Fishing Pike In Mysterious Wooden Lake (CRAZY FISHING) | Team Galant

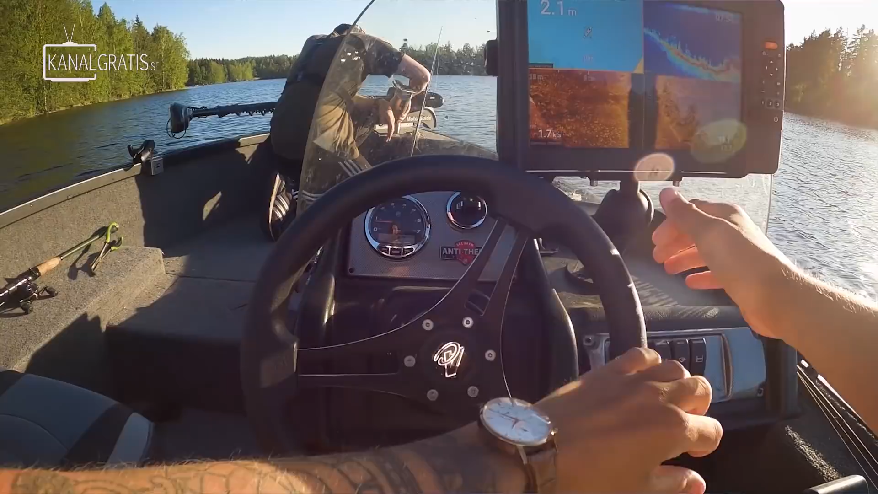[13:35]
Där är lite mer struktur, innan har varit lite mer platt i det området vi har fiskat här. Och betsfisken är här för det plaskar lite ytan.